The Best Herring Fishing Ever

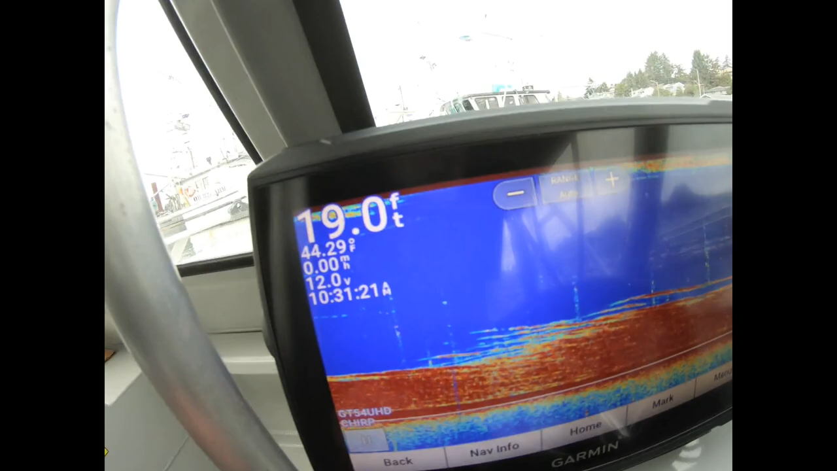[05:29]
On screen: depth 19.0 ft, water 44.29°F
That's one of the meters Here's a different look at it On a different meter
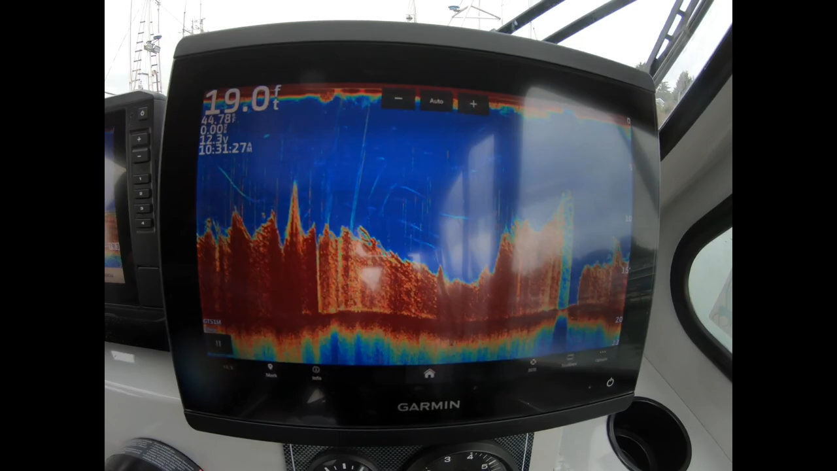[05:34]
On screen: depth 19.0 ft
So that's what we're fishing for When they come through We put an anchor out This is probably the